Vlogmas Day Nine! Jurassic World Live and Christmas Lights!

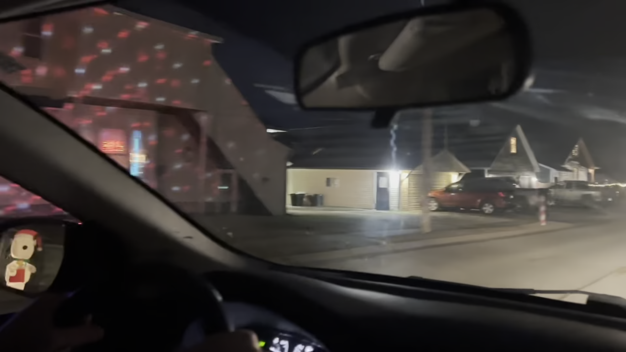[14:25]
blow up look over there there's gonna
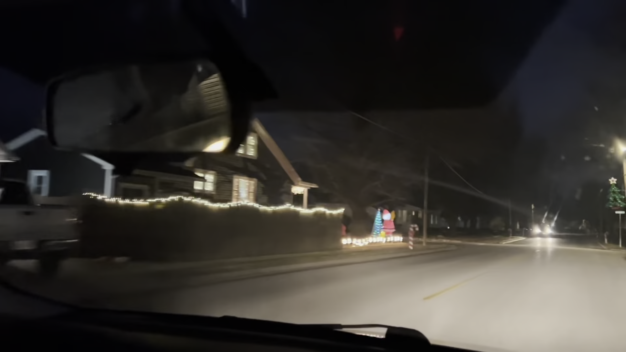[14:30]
be a cedar ball coming on i need to light up these candy rings oh there's cedar did you see her oh here we are oh there's so many
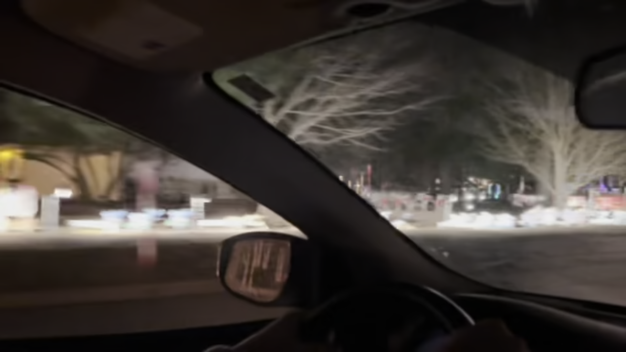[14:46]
i used to sing the song for here
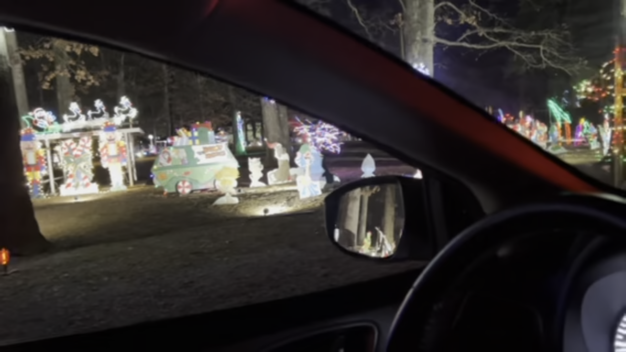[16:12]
does she see buh she sees the nutcrackers she likes nutcrackers back there was buh back there oh he wasn't we
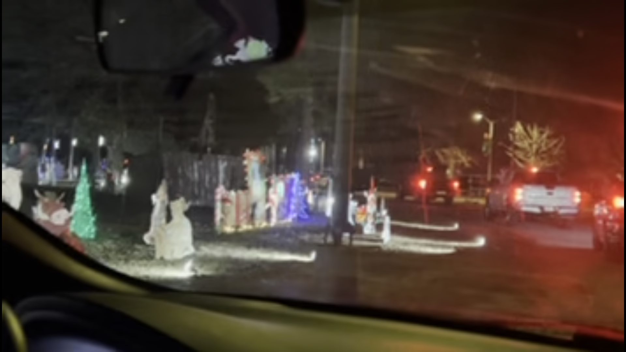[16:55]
there's blue lula dad get lula
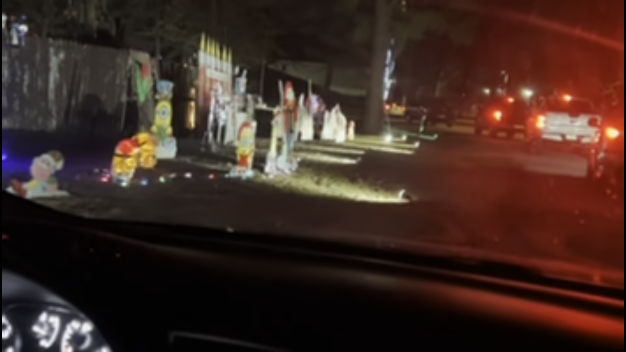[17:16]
i don't know if jojo can see him down on the ground though blue's clues you see him and dora and grue oh like grue look at those cute little minions you love the you love yaya as the minion what
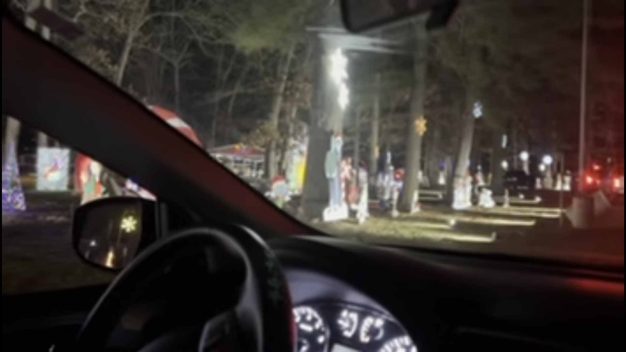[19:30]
did something break do you see moana and hei hei in maui she looks like she's having fun coco wouldn't it be fun to come here during the day and like walk around and look at everything